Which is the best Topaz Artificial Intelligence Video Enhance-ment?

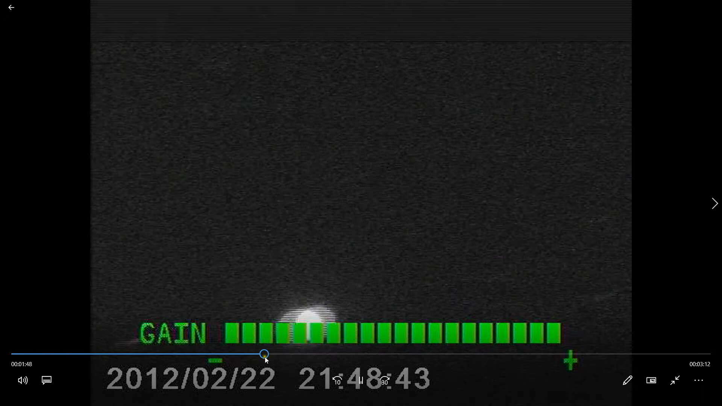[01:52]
yes so here is the big blue 12 here's what the original footage looks like so as you can see it's a little bit fuzzy